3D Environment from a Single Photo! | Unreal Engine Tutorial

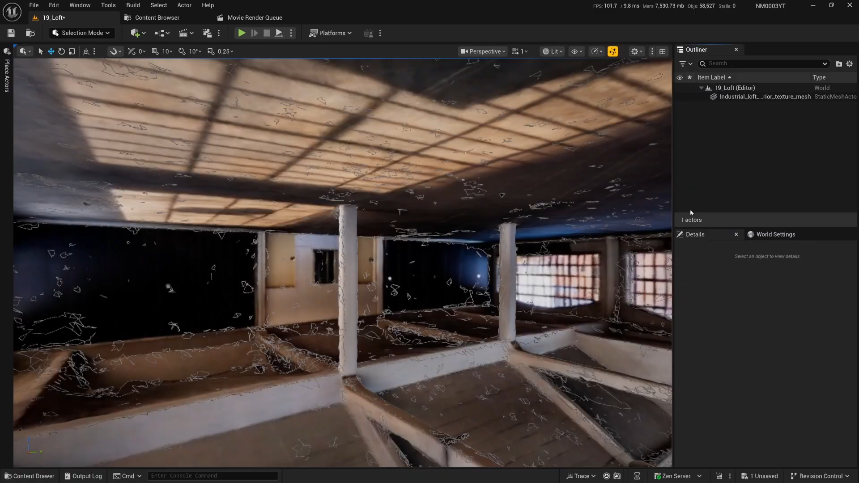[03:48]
You're going to notice that if you use the default settings that the mesh is upside down and also scaled in a sort of arbitrary way, because again, it's not based on like real world dimensions.
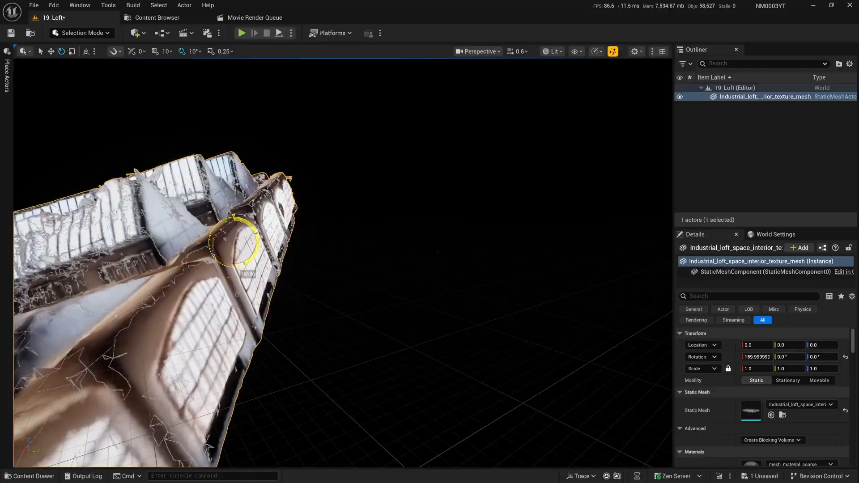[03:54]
So flip it over, bring in something for scale like a metahuman and scale it until it looks about right for your scene.